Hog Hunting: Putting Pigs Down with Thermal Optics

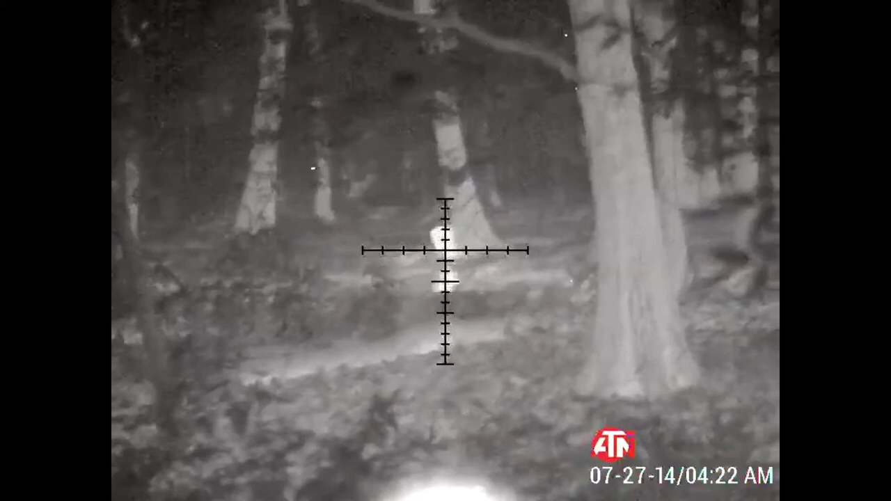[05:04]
trying to drag his way off.
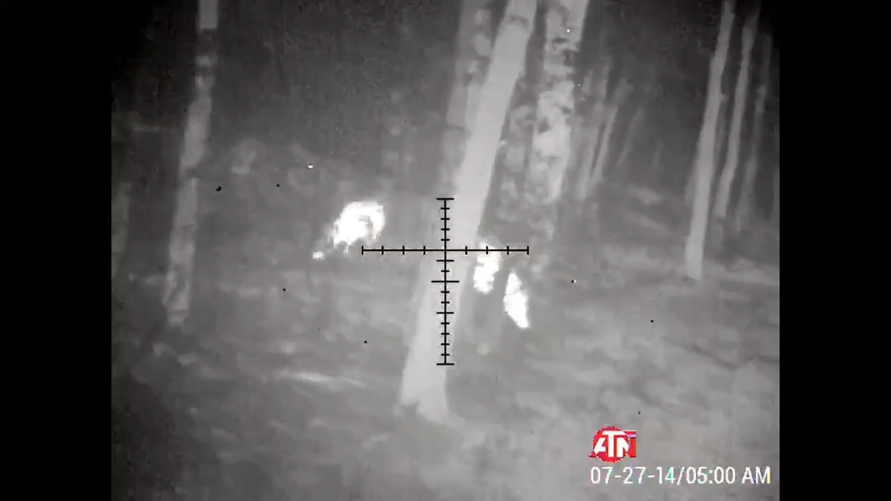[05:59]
When the left comes out, you're going to take it. Yeah, I'm going to shoot the one right.
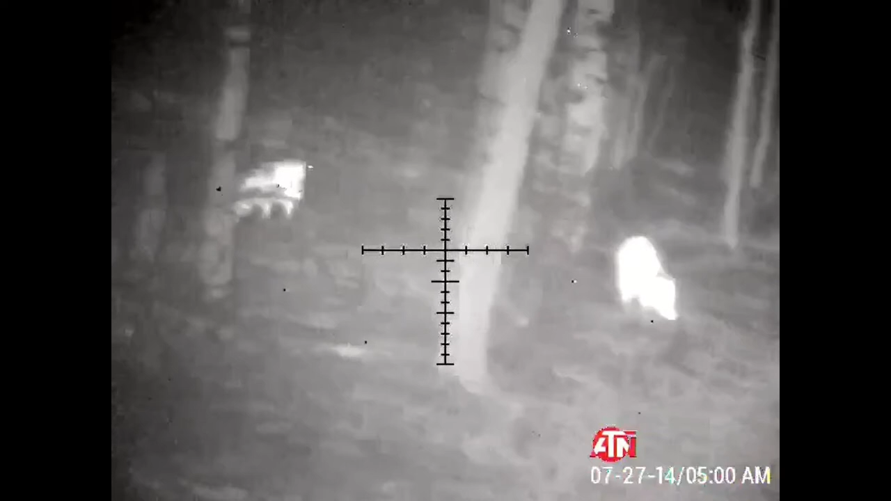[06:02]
Wait a minute, I'm froze up. I'm going to shoot the one in the road.
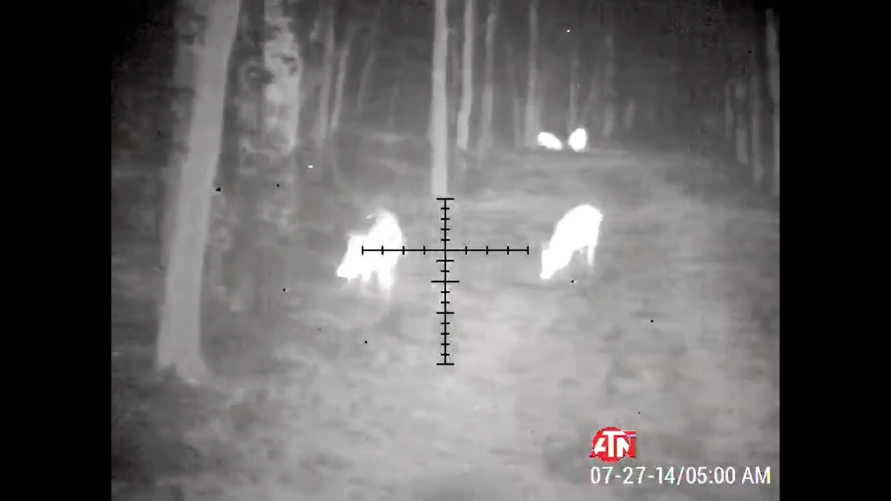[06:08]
There's two in the road. Hang on. All right, hang on. I'm going to shoot to the one to the left of the road. Okay.